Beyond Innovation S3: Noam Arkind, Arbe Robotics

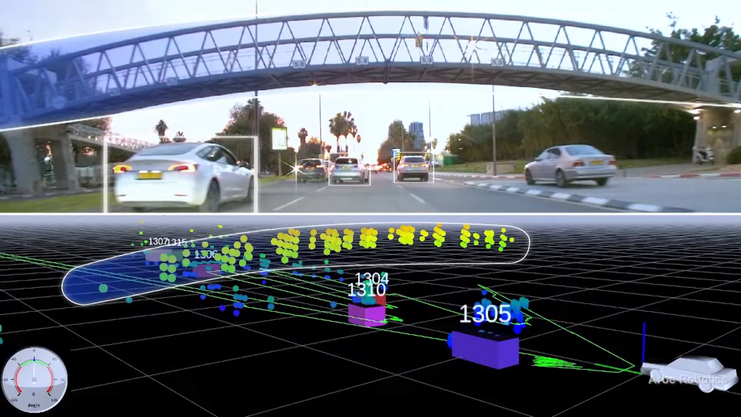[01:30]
we from day one targeted it for a higher level of autonomously and decisions
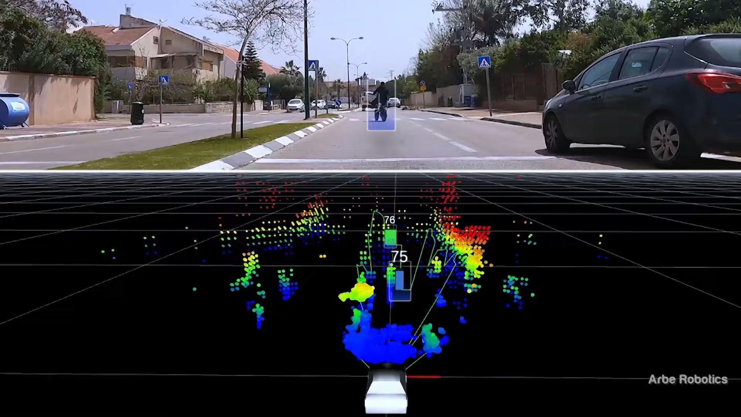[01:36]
make those radars suffered from really low resolution and really low level of details in
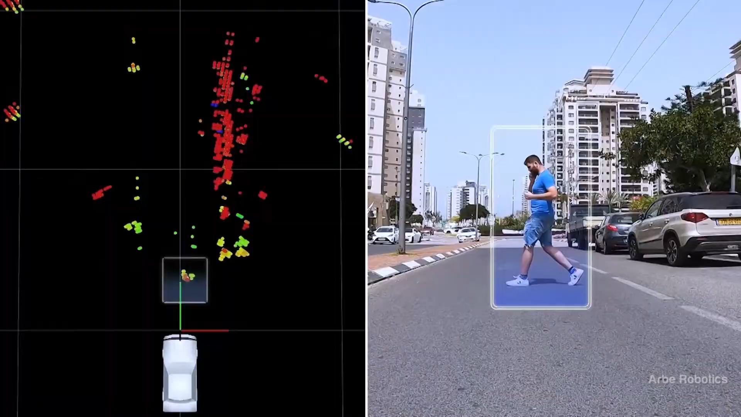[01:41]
the output that they provide we are able to provide a full image
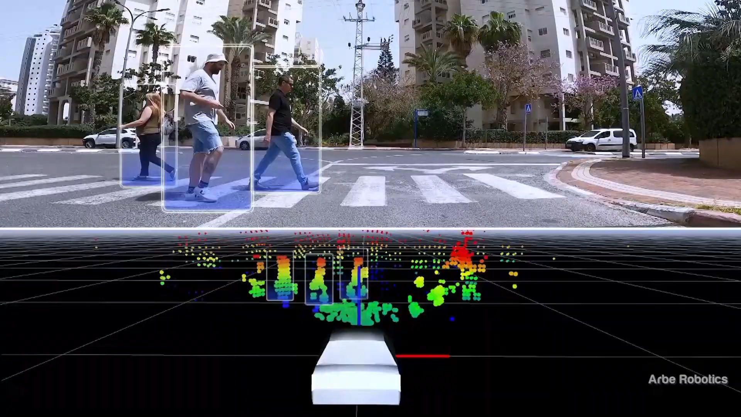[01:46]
with very high resolution with a lot of details that can be used also infusion with other sensors to really get a perception layer